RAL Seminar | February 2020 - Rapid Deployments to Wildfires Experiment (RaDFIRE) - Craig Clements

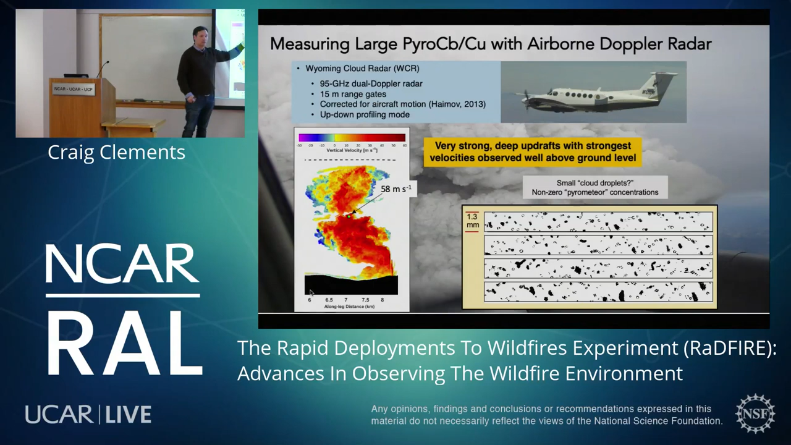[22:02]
So this is the first time we've actually really been able to observe these types of aspects and looking at some of the microphysics of Pyro-CU and Pyro-CB. I don't think they'd ever fly through this again. But just seeing this structure, I mean, that's pretty incredible to look at the structures that we see in these plumes. Okay. So with that, thinking about radar reflectivity associated with ash and debris, Nick McCarthy
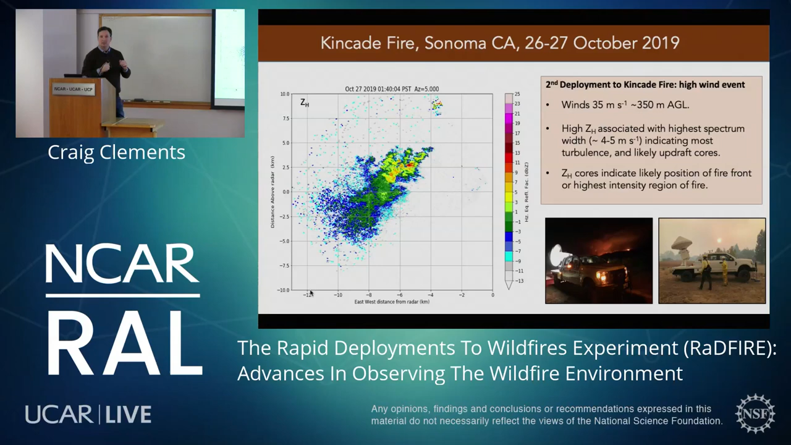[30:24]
And so you always see the high spectrum width kind of advecting along with these high reflectivity cores. So with that said, that allows us to maybe estimate where the fire front is and where it's propagating. So we can get maybe higher resolution fire front measurements as it's moving through the environment. All right. Okay, so that's all really cool. We've been able to really see the sensitivity of the Kaabian radar and, you know, get it on a couple of wildfires.